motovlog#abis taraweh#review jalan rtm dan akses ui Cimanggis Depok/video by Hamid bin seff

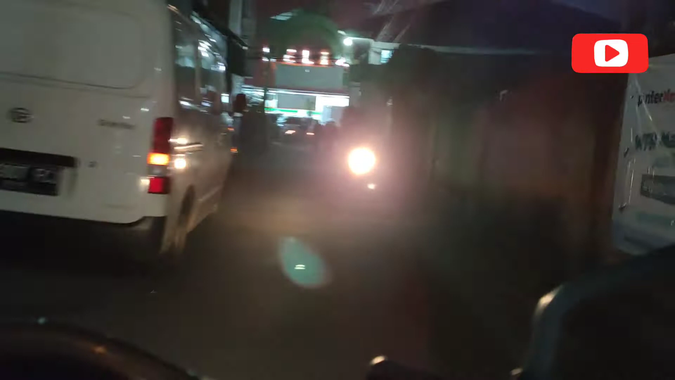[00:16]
di Kelapa 2 di Cimanggis Depok pada malam hari ini.
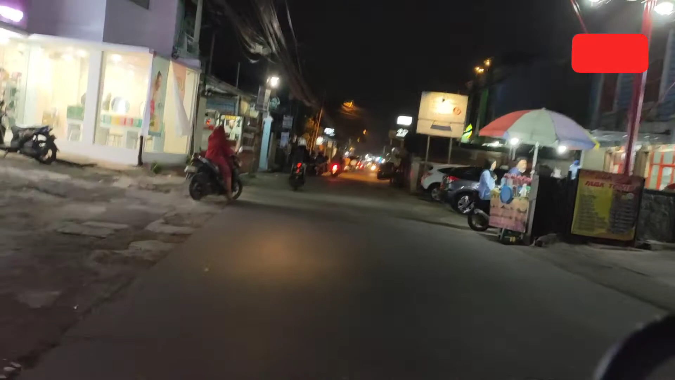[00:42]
Malam hari sahabat di Jalan Raya Agen. See you again my friend. Have you enjoy tonight. Don't forget to subscribe my channel my friend. Jangan lupa sahabat untuk subscribe channel YouTube saya.
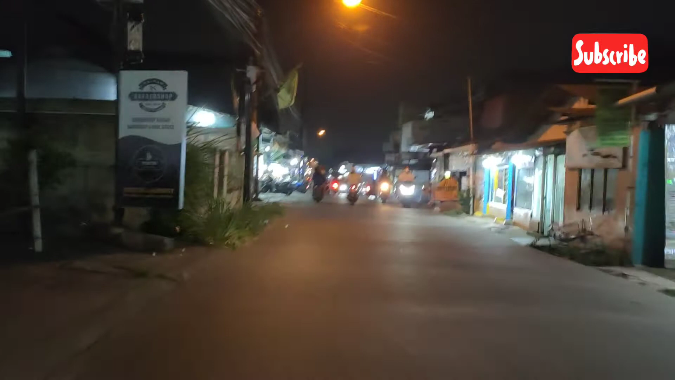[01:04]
Terima kasih sahabat. Mudah-mudahan bisa menikmati video saya. Ini adalah situasi malam hari di
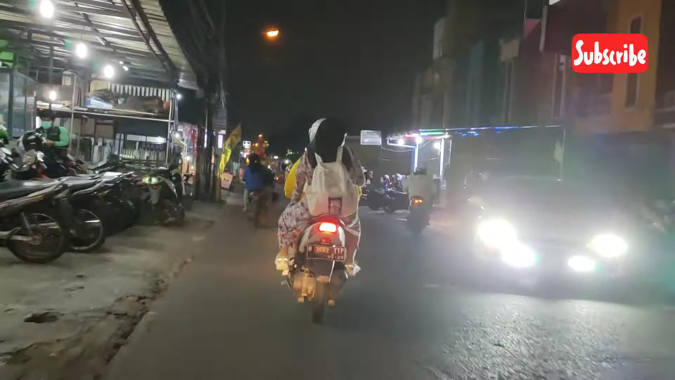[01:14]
Jalan Raya Klem Kelapa 2 Depok.
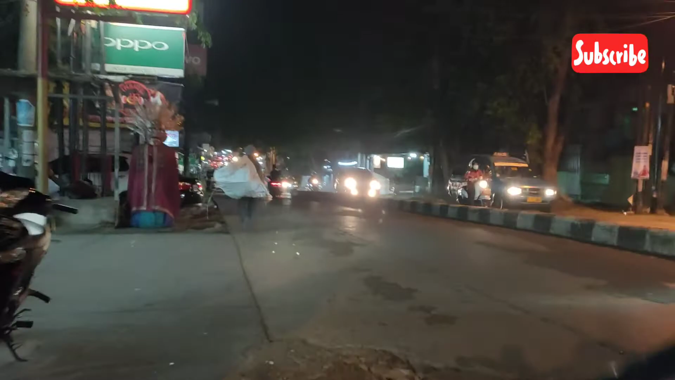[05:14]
Inilah jalan raya akses UI, sahabat. Cukup ramai juga, sahabat, malam hari ini.
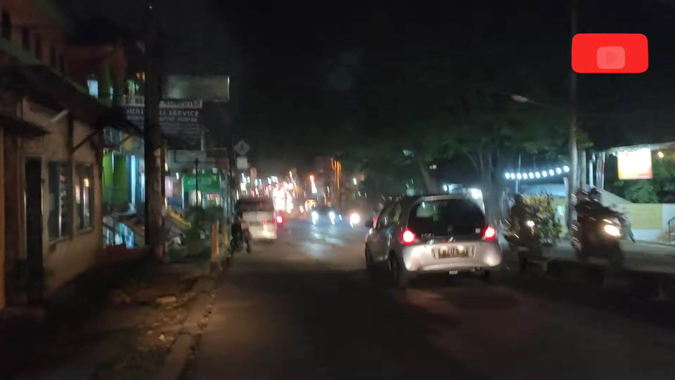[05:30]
Adalah jalan raya itu
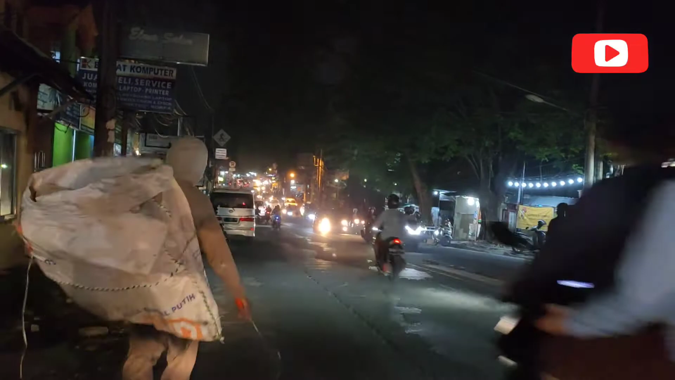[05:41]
bisa menembus ke jalan Mangkunaraya Depok dan juga bisa ke Jakarta. Boleh kita lurus. Inilah situasi malam hari saya habis sholat tarawih. Dan sahabat bisa menikmati video saya ini, sahabat.
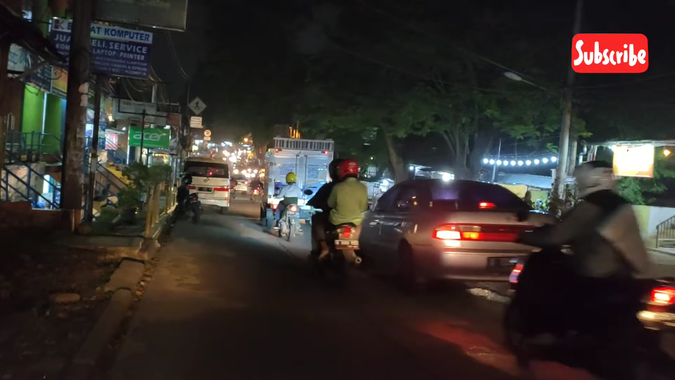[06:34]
Cukup ramai di Kelapa Dua Depok ini, sahabat. Ini adalah jalan raya akses UI yang bisa mengarah ke Mangkunaraya dan ke menuju ke Jakarta, sahabat.
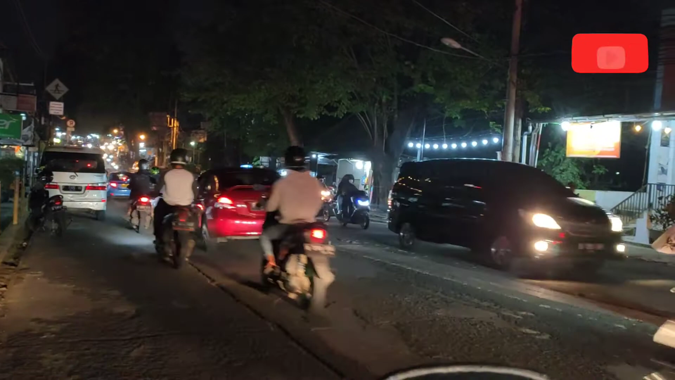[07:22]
Situasi malam hari di jalan raya akses UI Kelapa Dua Depok. Mudah-mudahan sahabat semua bisa menikmati video saya ini. My friend, I hope you enjoy to watching my video. Thank you, my friend. Don't forget to subscribe my channel. Jangan lupa sahabat untuk membantu subscribe channel YouTube saya agar saya bisa membuat video,